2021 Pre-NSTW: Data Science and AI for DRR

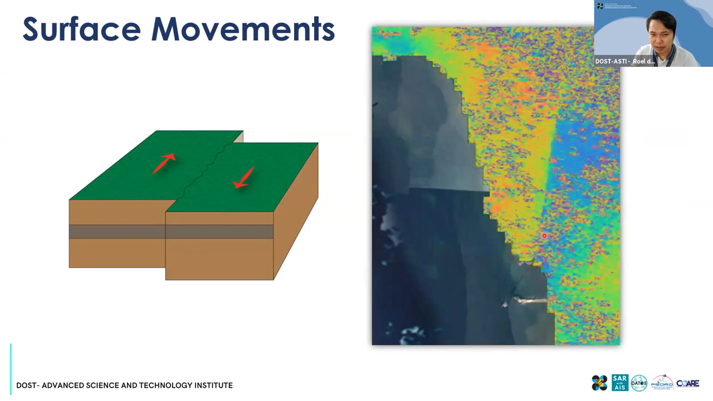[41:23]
So na ito na verify na namin, hindi siya recorded as fault officially pero nakita namin yung movement na ito. Okay, sorry.